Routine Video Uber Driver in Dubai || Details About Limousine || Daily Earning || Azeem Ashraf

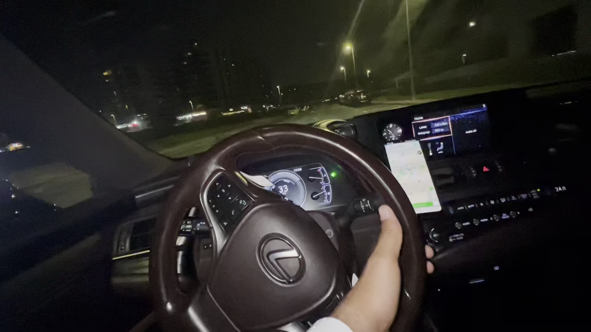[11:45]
ट्रिप किया ये देखें 5 किलोमीटर है।
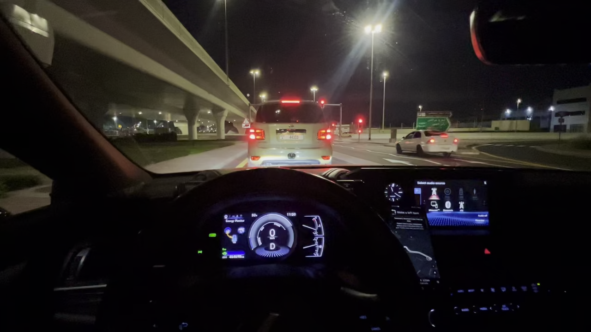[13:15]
ये अब पिक कर लिया, लेकिन पार्किंग पे करने लगा हूँ मैं,